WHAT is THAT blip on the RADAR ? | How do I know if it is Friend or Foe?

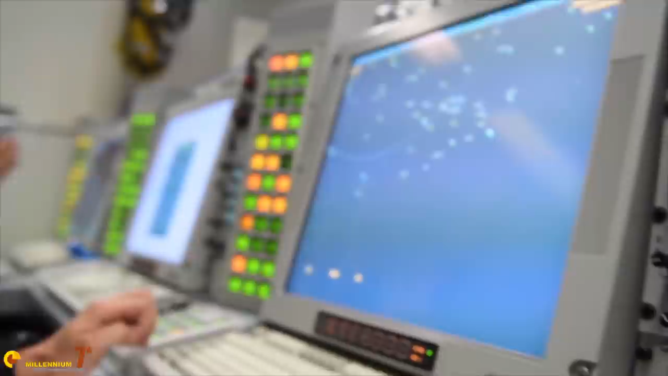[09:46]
that is the most likely identification,
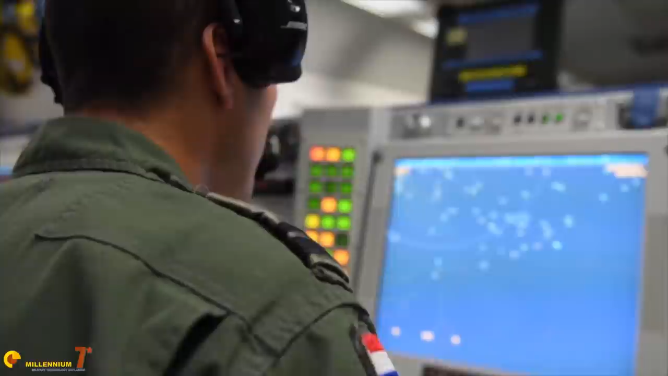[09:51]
or a list of possible identifications. And there you have it, you have identified your target.
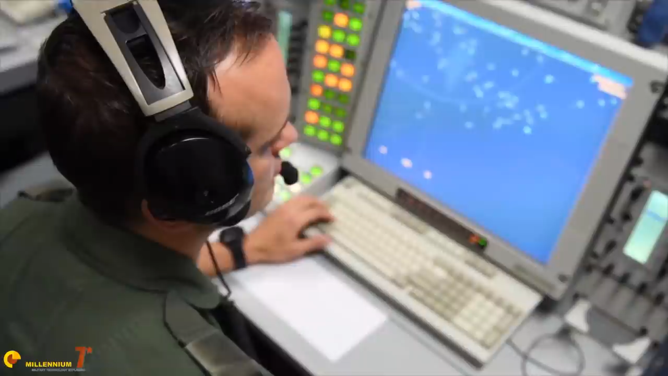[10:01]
If you think how complex is the chain of processing from receiving the return, creating the track, defining its features, analyzing the
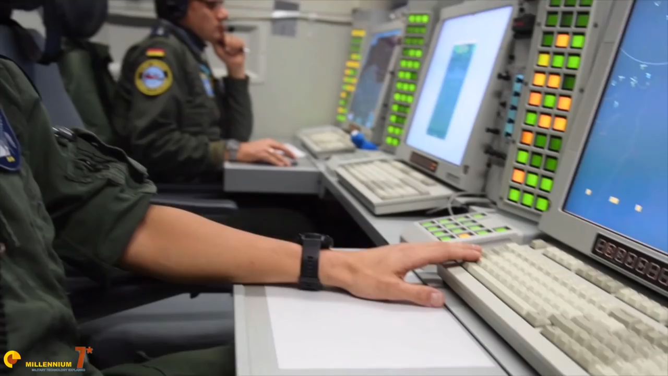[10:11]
microdopplers, ranking the, extracting the coefficients,
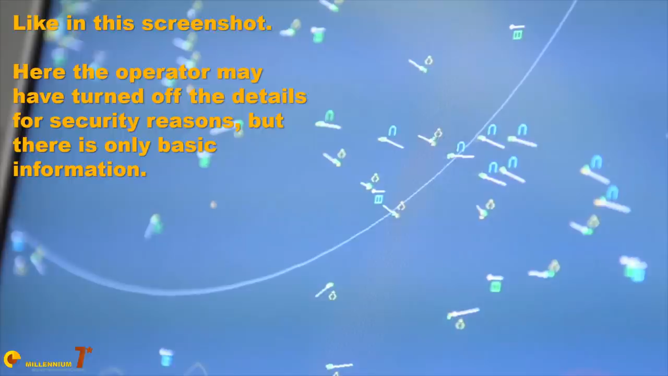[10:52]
They will see a collection of tracks moving on the screen, and they won't know anything about them save position, speed and altitude.